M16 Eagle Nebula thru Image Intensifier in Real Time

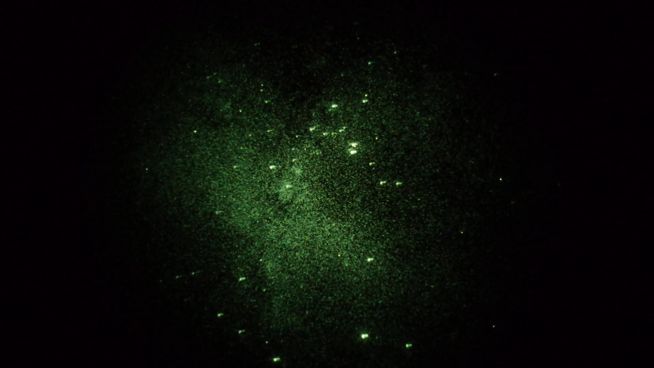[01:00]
I can go east-west a little, not much. But anyway, Eagle Nebula, M16, Constellation Serpens, real-time. You can still see that shadowy dust lane. You can still see that shadowy dust lane.